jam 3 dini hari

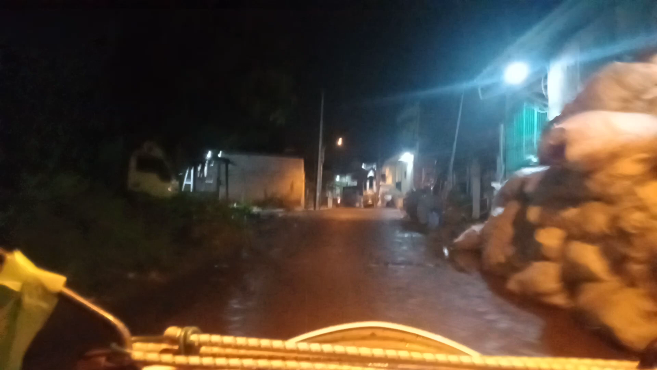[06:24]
Suasana tambakan dini hari di penghujung malam.
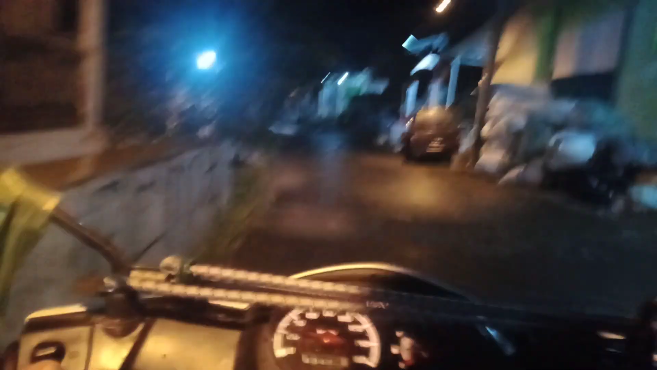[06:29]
Ada beberapa hewan tampak.
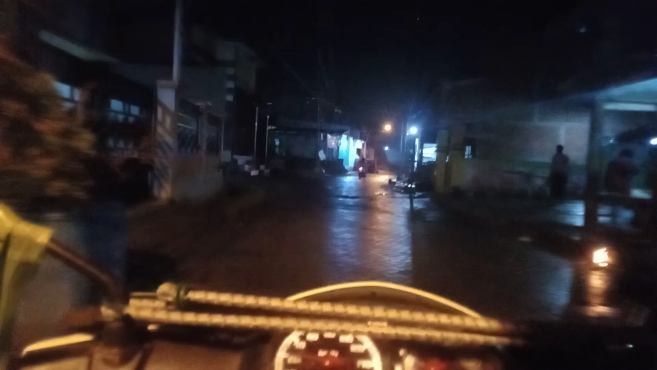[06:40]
Motor satu coba dekati tempatnya, belum terbaca dengan jelas.